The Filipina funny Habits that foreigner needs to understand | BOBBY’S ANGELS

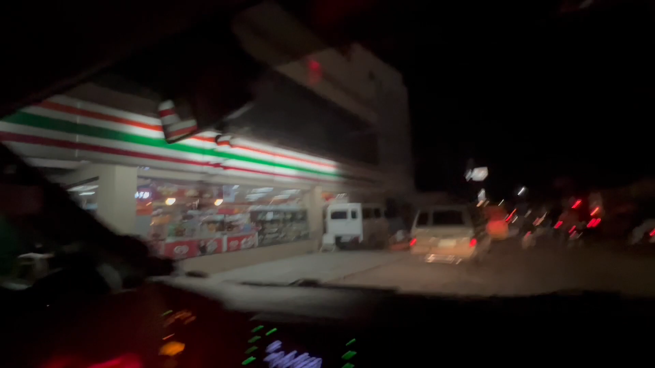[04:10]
7-Eleven, 360, Mercury Drug Store, Rose Pharmacy. What does 360 mean? 360. 360 Pharmacy. Like full circle.
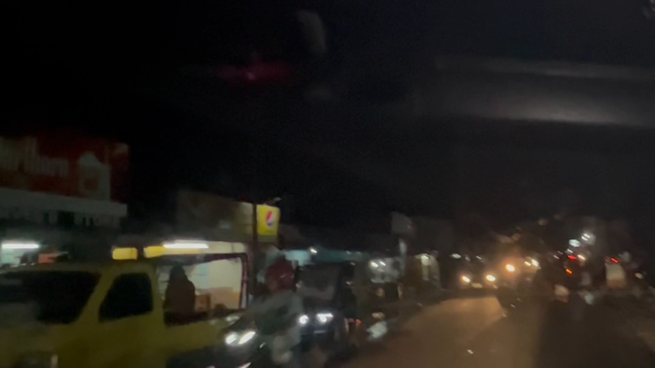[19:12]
This is the area where Remy is working before on that pension house. But you forgot, we already passed. This is a pretty busy neighborhood.
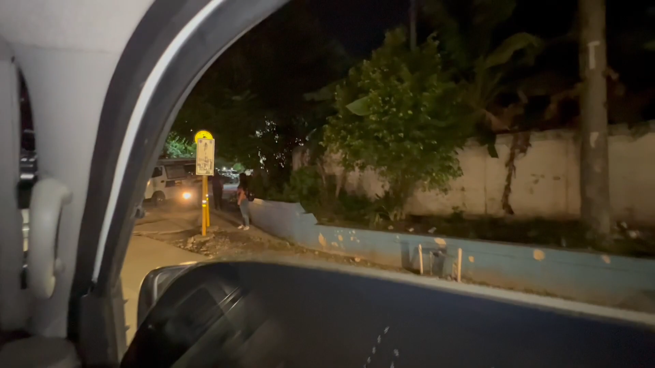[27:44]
Is that the red ambulance? That's ambulance. There's an ambulance that we're in right there.